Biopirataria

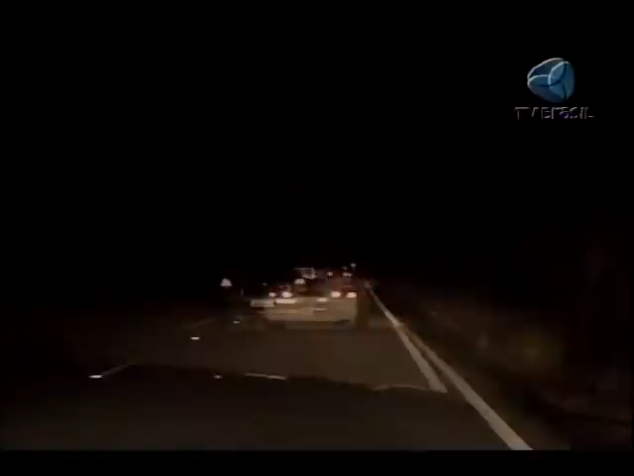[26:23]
Flagramos este carro adaptado para transportar gasolina ilegalmente da Venezuela para o Brasil. Atividade comum na região.